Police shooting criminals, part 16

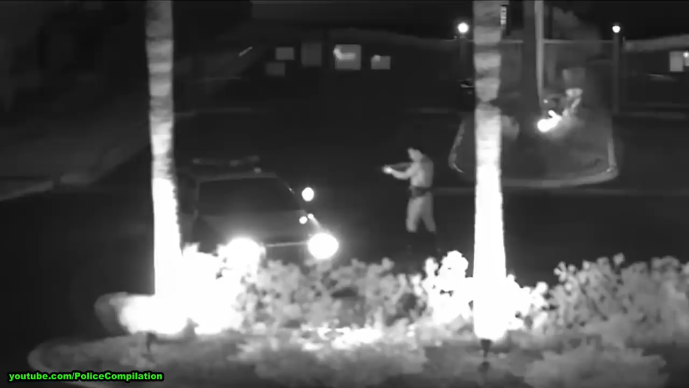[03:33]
Shots fired! Shots fired! Shots fired! He tried to take my car! Shots fired! Tom unit, give me a light. We're in the area now. Get out of the goddamn car! Get out of the car!
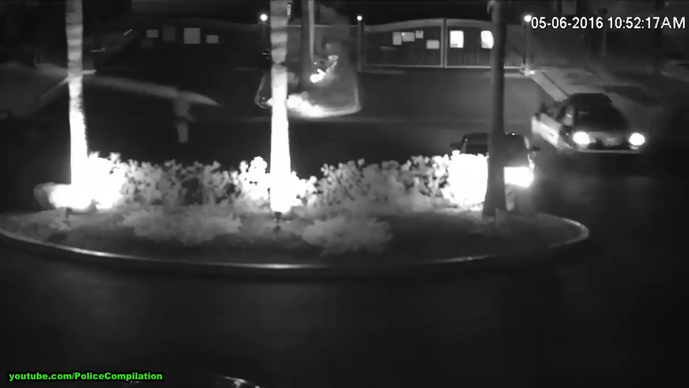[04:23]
Air, did you? He just took my car. He's southbound. He's southbound on Buffalo.